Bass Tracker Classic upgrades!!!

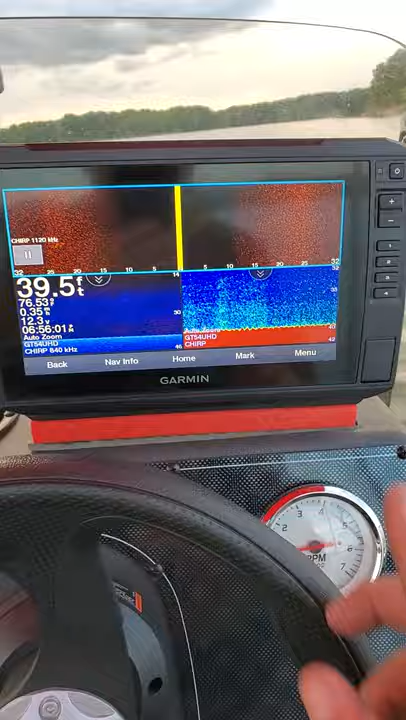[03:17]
On screen: depth 39.5 ft
another 9 inch Garmin UHD I just put this little riser
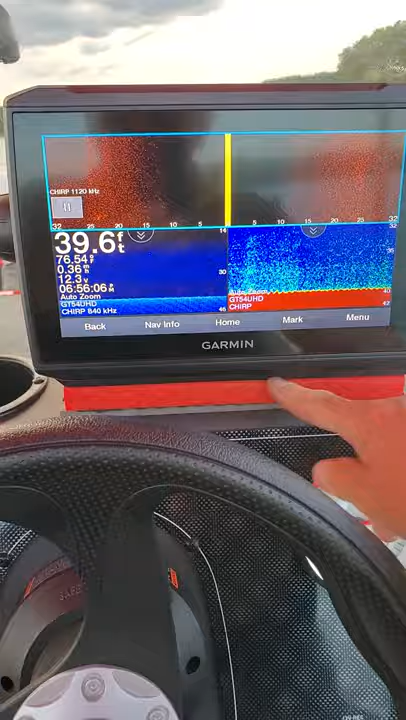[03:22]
On screen: depth 39.6 ft
this red riser here just so that when my hands are up here you can see the unit above my knuckles